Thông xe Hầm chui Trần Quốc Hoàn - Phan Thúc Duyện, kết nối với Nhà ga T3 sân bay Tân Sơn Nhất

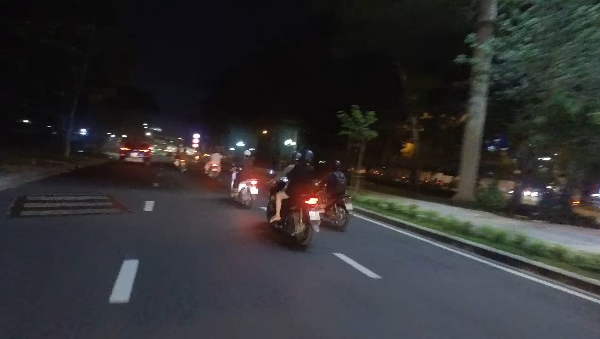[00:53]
Xuống đường hầm. Ủa sao không ai thấy ai xuống vậy? Xuống nào. Rồi, xuống đường hầm.
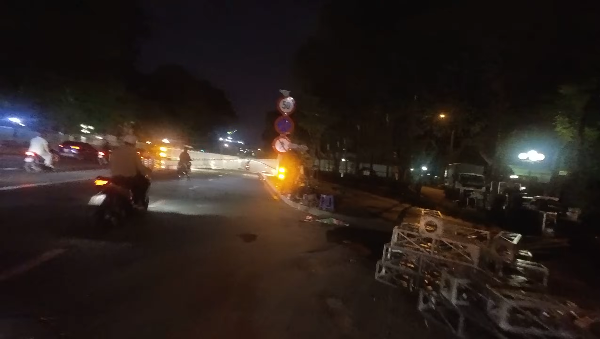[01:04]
Đây là cảnh đường hầm về đêm. Để em coi thì coi về đêm thì cái máy của em quay có thấy được gì hay không nha.
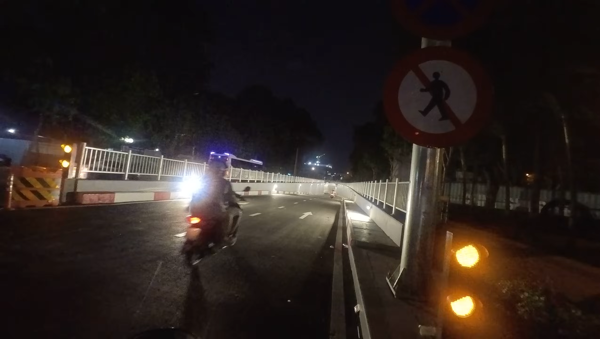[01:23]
Ok, để em coi lại coi nha. Ôi trời ơi, nó tối thui vậy ta.
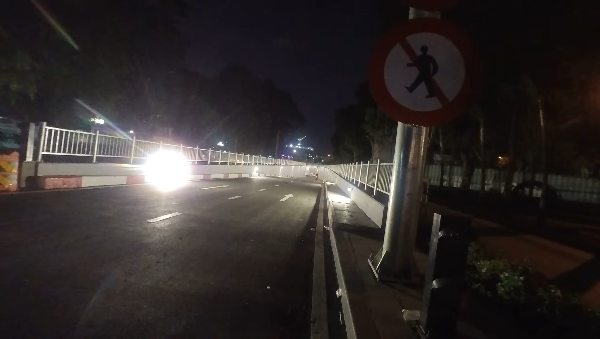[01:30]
Nếu mà ai đi thẳng ra con đường Thăng Long thì mới về hướng này thôi. Và thật sự đi hướng này ra con đường Thăng Long và về Cộng Hòa thì nó cũng đỡ kẹt xe rất là nhiều ha. Đó, khi chiều họ dọn xong là họ cho thông xe luôn nè anh chị.
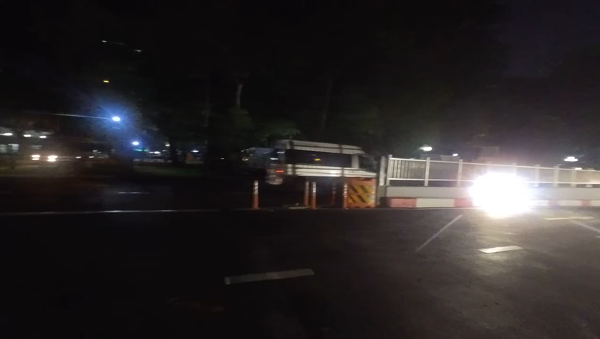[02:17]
Đi đến giữa đường để mình đợi có người đi xong mình đi luôn cho nó vui đi. Cái đoạn này gần như là chưa có đèn đường nè anh chị.
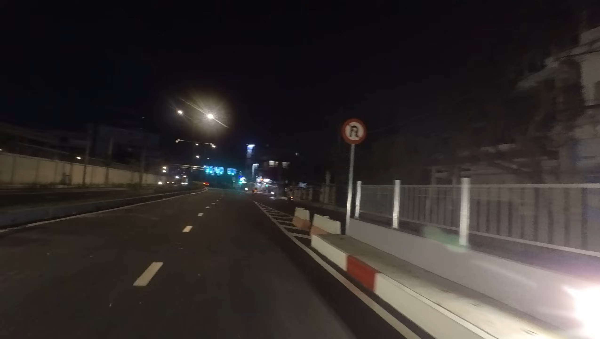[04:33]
Rồi, mình ra con đường Thăng Long và đi vào con đường Cộng Hòa. Hoặc là chúng ta có thể ôm tay trái để ra lại con đường Trần Quốc Hoàng.
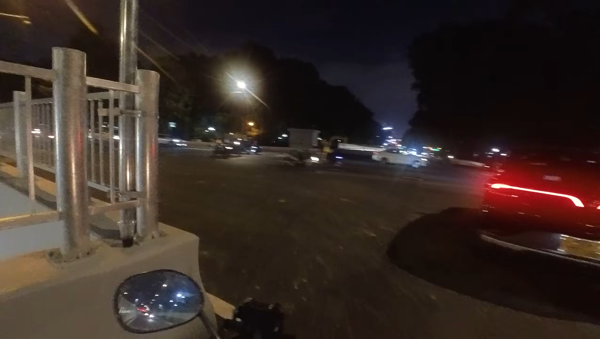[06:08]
Đây là dòng người đổ về từ sân bay Tân Sơn Nhất ha. Và bây giờ thì mời anh chị cùng đi về với em trên con đường Cộng Hòa nha.
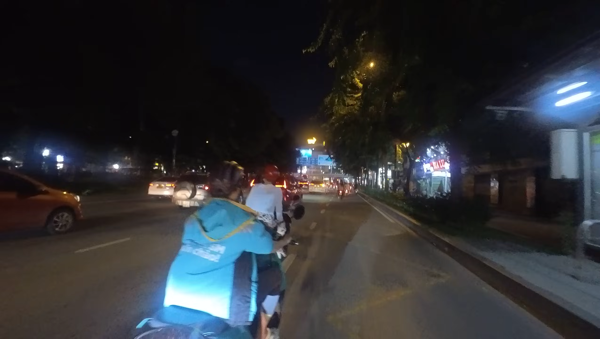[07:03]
Hay là một lần nữa đi, một lần nữa chúng ta sẽ ôm cua công viên Hoàng Văn Thụ đi xuống lại hầm chui nha. Đây rồi, công viên Hoàng Văn Thụ.
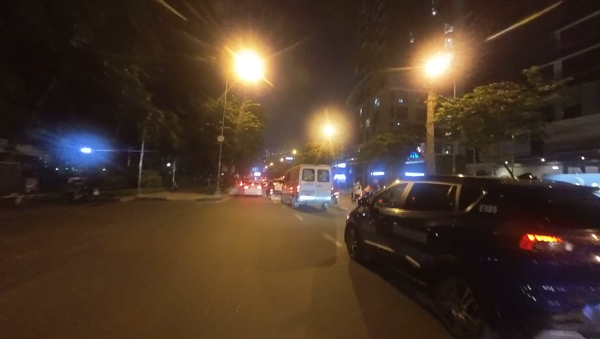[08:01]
Cái camera của em là không quay đêm được. Cho nên trong video này thì có thể là tạm thôi, xem tạm thôi.
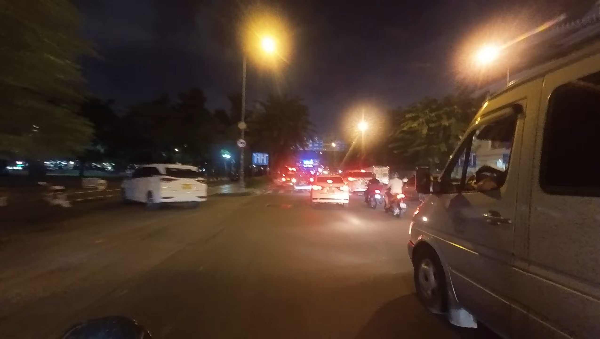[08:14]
Nếu 10 điểm thì nó chỉ được 5 điểm là cùng rồi. Cũng mong anh chị thông cảm nha. Hướng nào ta?
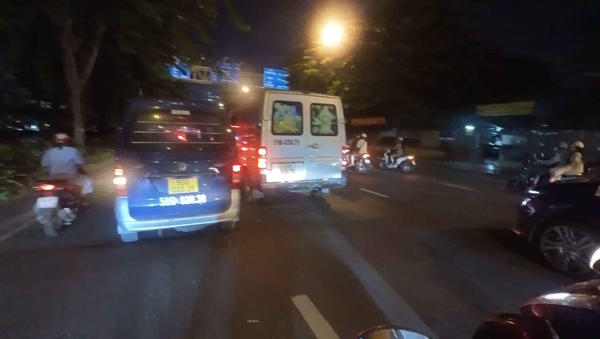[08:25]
Ồ, kẹt xe đoạn dưới này rồi anh chị ơi.
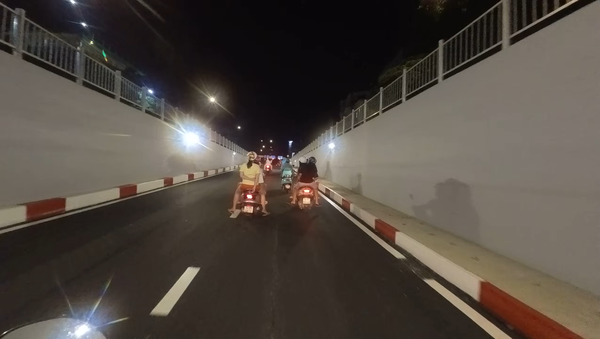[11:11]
Rồi bây giờ thì chúng ta cùng ra đường Cộng Hòa.
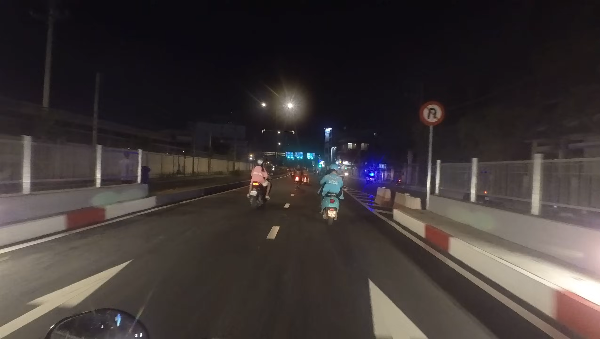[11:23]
Mình sẽ về con đường, ra con đường Thăng Long và về Cộng Hòa nha. Và bây giờ đợi ngày 31 tháng 12 năm 2024 là con đường Trần Quốc Hoàng sẽ được đưa vào sử dụng nữa thôi. Là coi như cái tuyến này thông suốt luôn anh chị. Như vậy chỉ còn 120 ngày nữa chứ mấy.
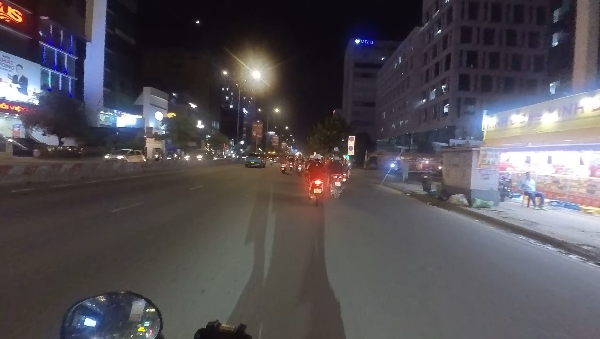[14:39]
Bây giờ mời anh chị cùng đi lên cây cầu
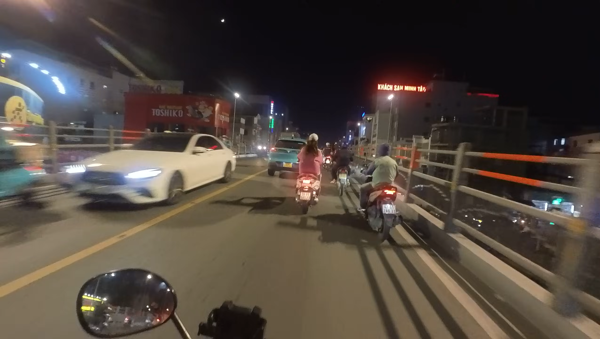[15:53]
mình cùng đi xuống cầu vượt thôi.